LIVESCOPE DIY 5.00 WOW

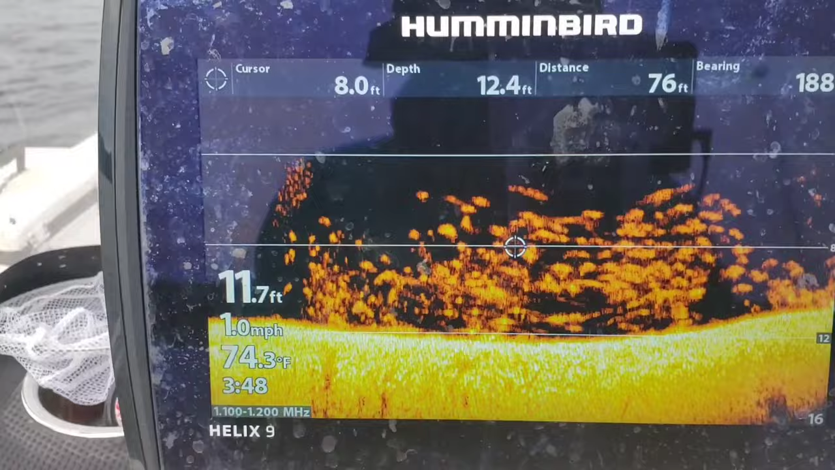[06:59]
On screen: water 74.3°F, speed 1.0 mph
As I came up over here. As I came up on, I cut the engine and I drifted right across.
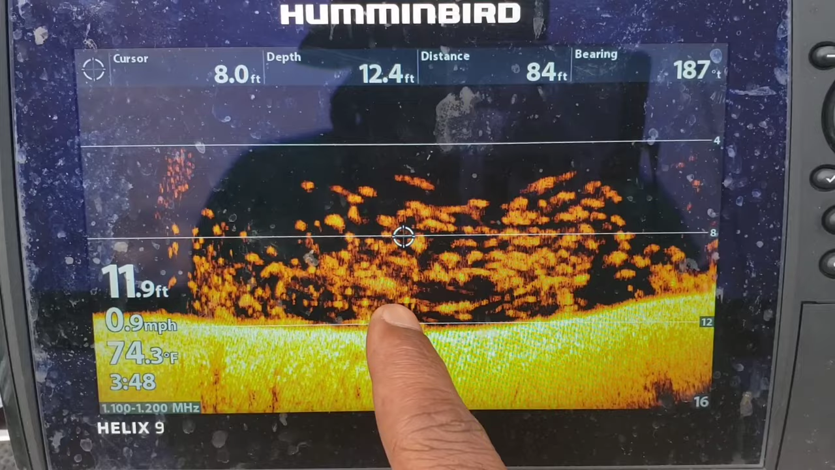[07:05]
On screen: water 74.3°F, speed 0.9 mph
So it kind of helps depict what I'm about to fish.
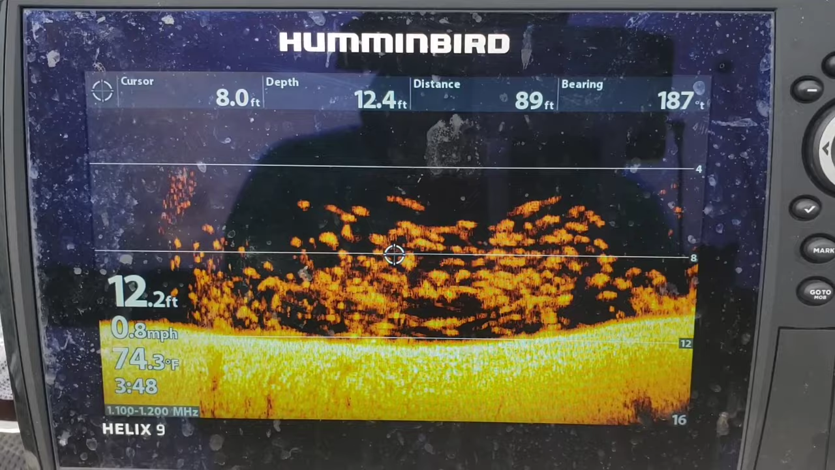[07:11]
On screen: water 74.3°F, speed 0.8 mph
This is a bunch of fish. So my cursor lets me know that,
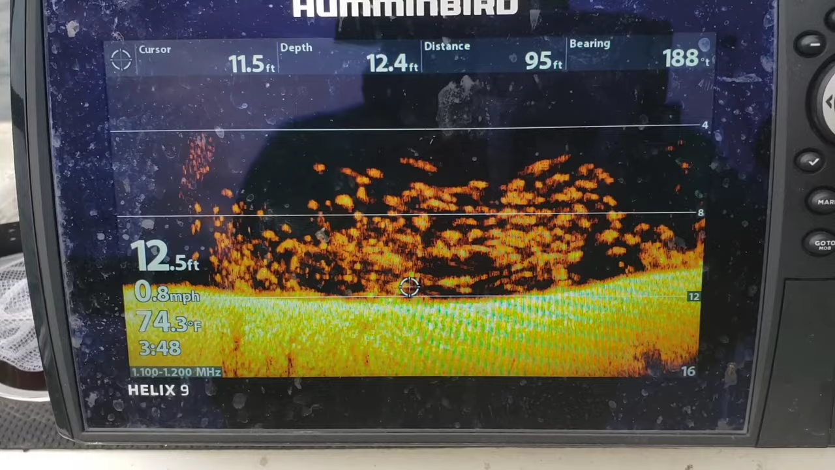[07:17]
On screen: water 74.3°F, speed 0.8 mph
you know, I could on the top of that brush pile.
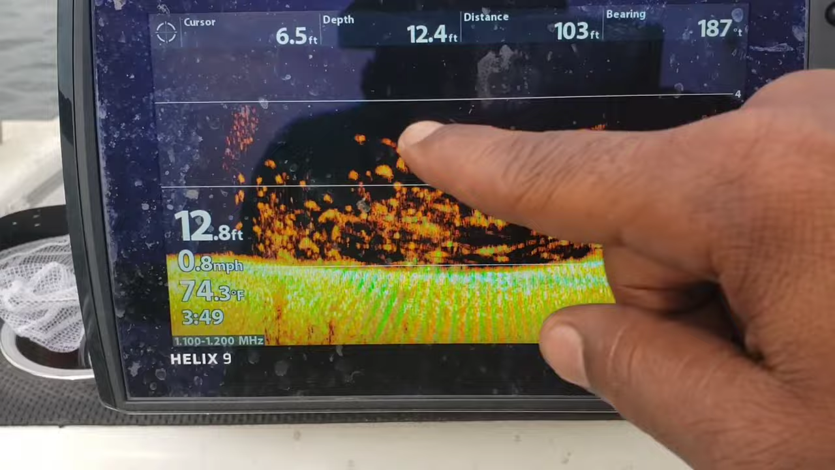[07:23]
On screen: water 74.3°F, speed 0.8 mph
I'm going to start fishing at 6.5 feet deep around that stopper.
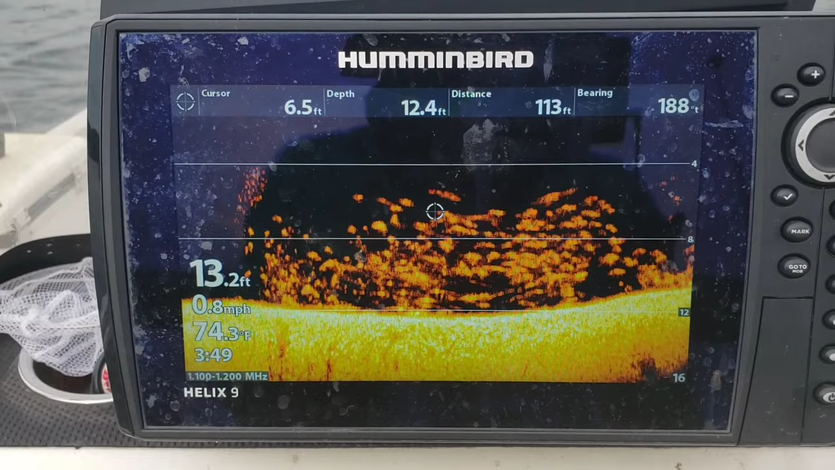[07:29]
On screen: water 74.3°F, speed 0.8 mph
So I just marked a good pile. Let's see if we can get them.